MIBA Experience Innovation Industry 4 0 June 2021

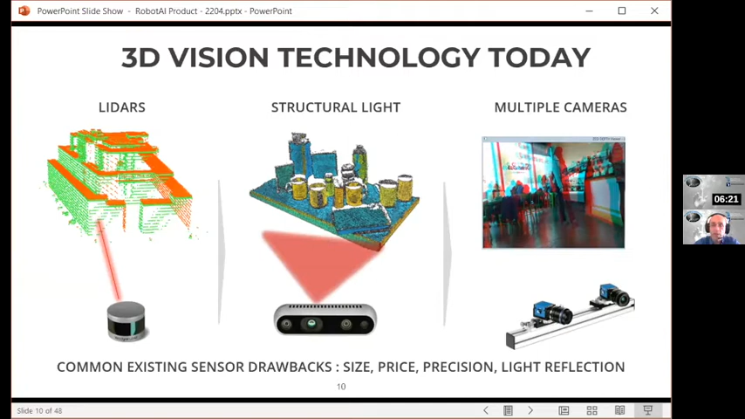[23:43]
And all of them have all kinds of drawbacks, and all of them have all kinds of drawbacks, for example, size precision, even price.